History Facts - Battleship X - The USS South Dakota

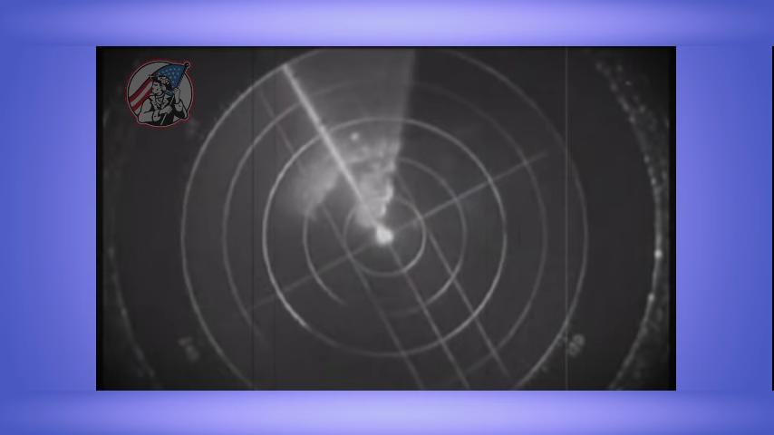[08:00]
A short lull followed after which radar plot showed four enemy ships just clear of the left tangent of Savo, approaching from the starboard bow. 5,800 yards.